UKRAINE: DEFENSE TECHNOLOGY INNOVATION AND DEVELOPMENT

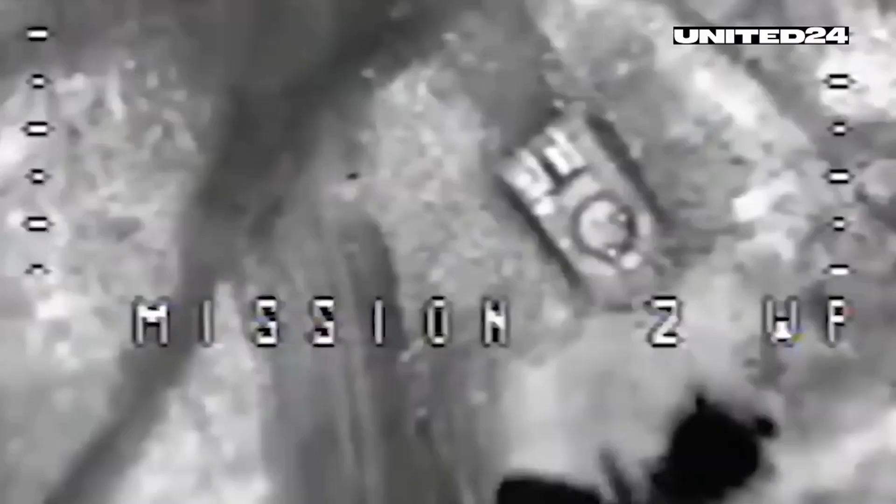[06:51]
Military channels are full of videos showcasing commercial UAVs launching attacks on the occupiers using homemade drop systems for VOG grenades.